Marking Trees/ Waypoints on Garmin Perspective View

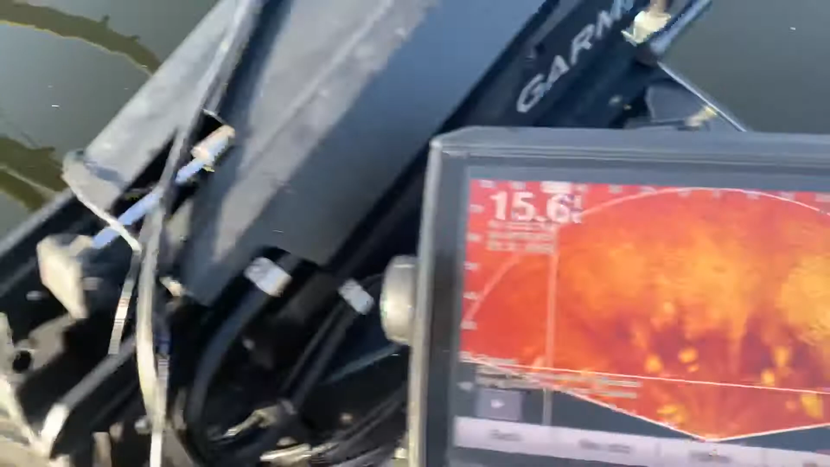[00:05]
all right so here's some trees right here and here is the trees on
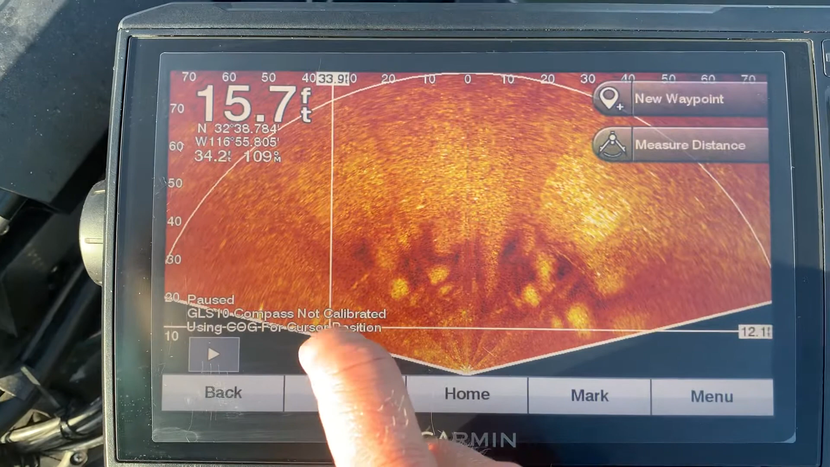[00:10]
On screen: depth 15.7 ft
the live scope perspective view edit symbol
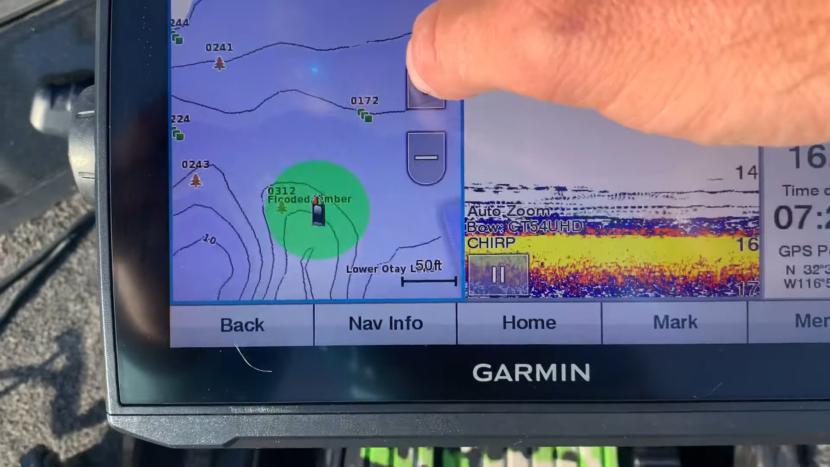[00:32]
then i'm doing contour view or contour uh quick draw contours is what it's called